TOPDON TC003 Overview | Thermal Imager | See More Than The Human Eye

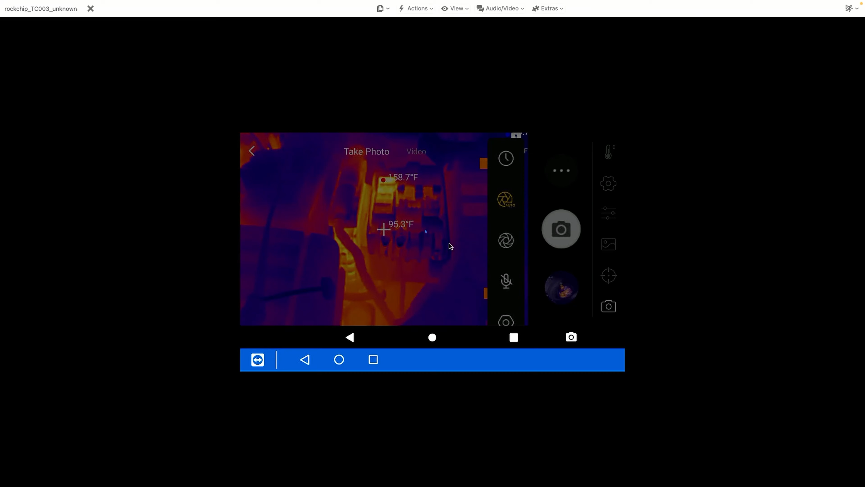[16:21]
On screen: spot 95.3°F
It's basically going to fire the shutter repeatedly. In order to basically take a sequence of images in rapid succession. Now we can also access the gallery directly through this.
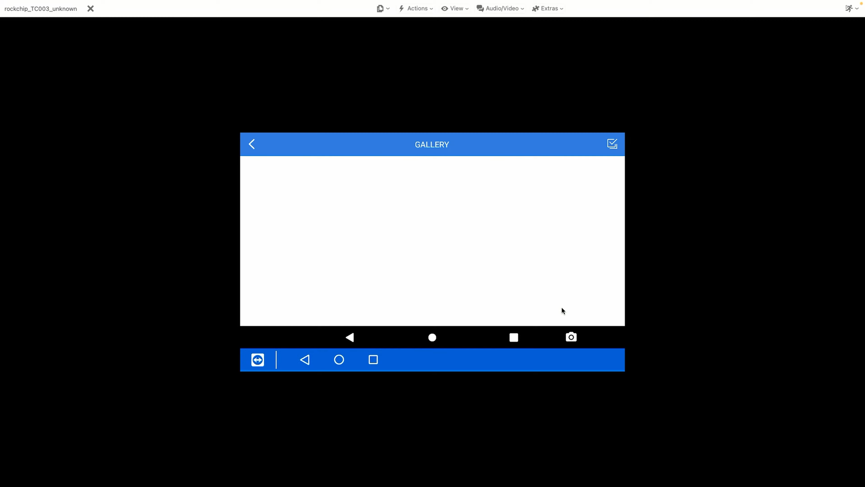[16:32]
Which you see right here.
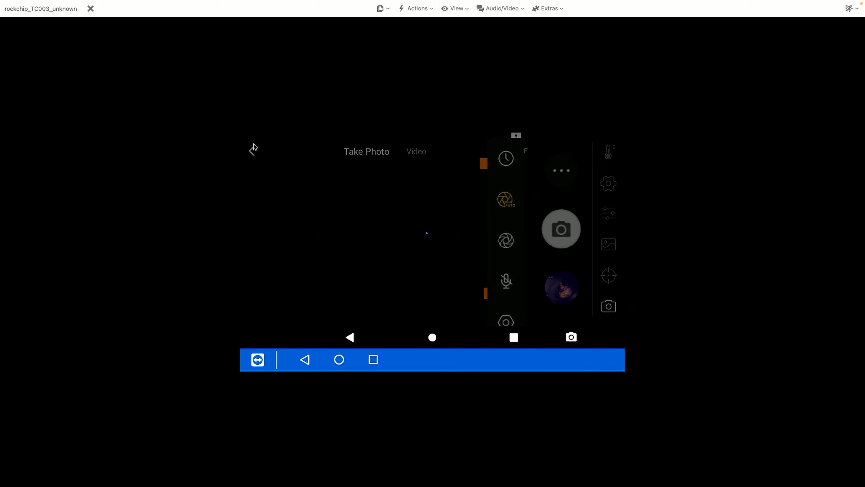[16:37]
And we'll go back.
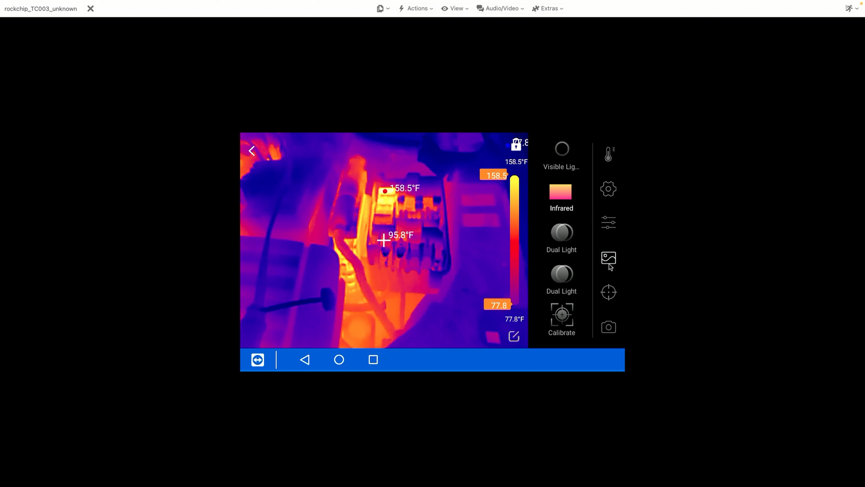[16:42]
On screen: spot 95.8°F, max 158.5°F, scale bottom 77.8°F
So a ton of user control on the interface here. So again, you can see the app has just so many capabilities